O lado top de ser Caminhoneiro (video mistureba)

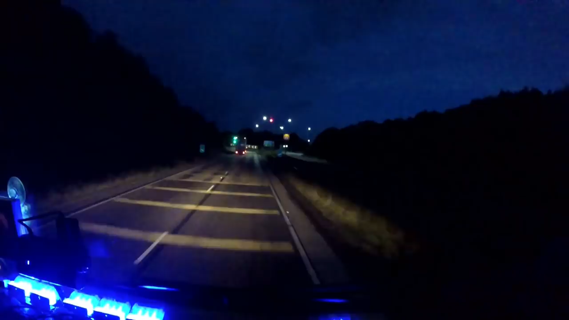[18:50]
Vamos entrar ali no posto, vou abastecer. Porque tem só um quarto, né?
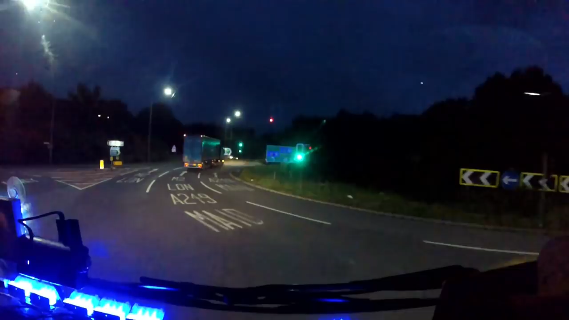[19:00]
Aí juntando com os outros vídeos e tudo mais, a gente faz a parte final. Ah, já para esclarecer aí a coisa do abastecimento, né?